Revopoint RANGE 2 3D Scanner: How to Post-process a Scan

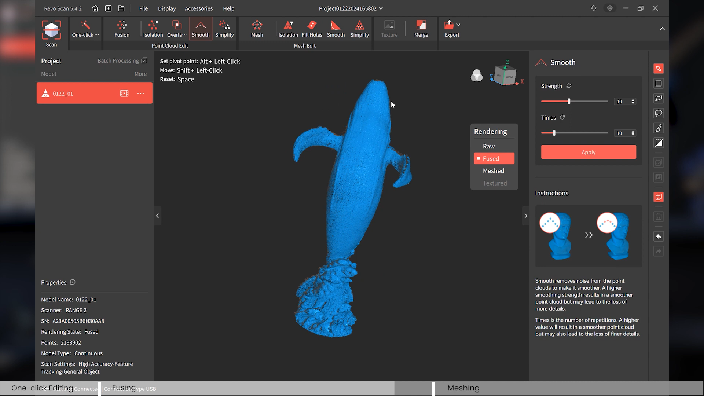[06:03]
i think uh well visually i cannot tell any difference but if you feel not okay you can choose to do it more once again okay and simplify there are two down
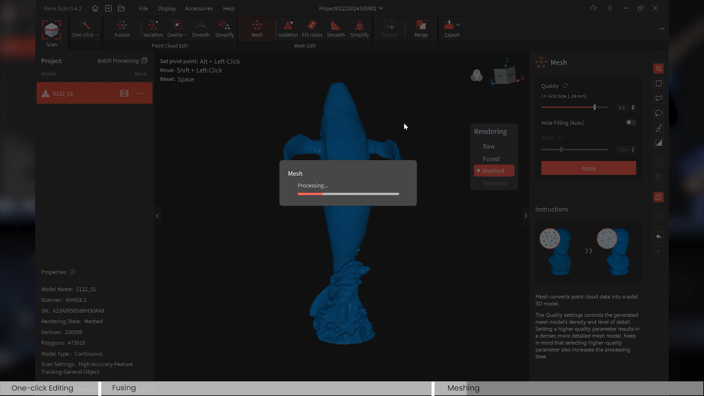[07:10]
okay done and as you can see there are some holes here there is a function there is option for you to choose hole
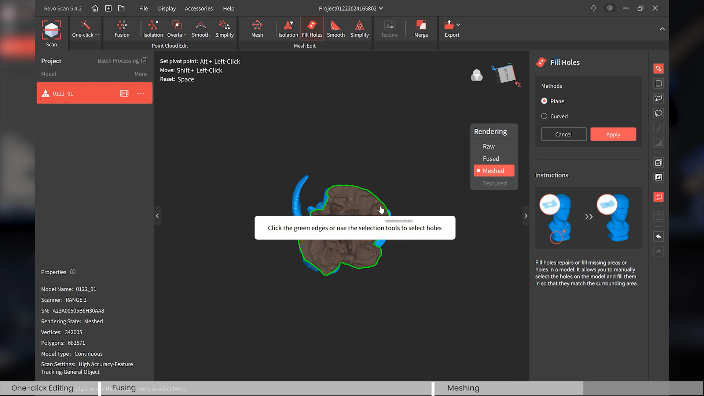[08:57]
select this to be filled with a plane surface okay looking good